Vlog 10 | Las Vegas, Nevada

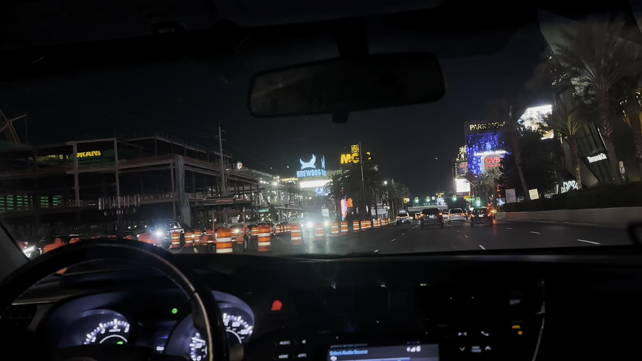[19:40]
Saka sino pa ba ito? The Lodge. The Bellagio, wow!